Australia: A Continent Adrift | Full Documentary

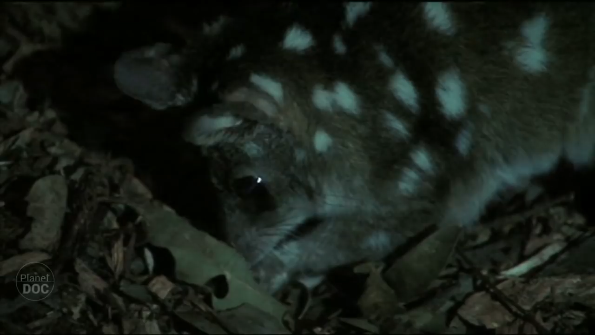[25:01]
Like the real cats, the quolls are expert hunters, and the Australian night is full of potential prey.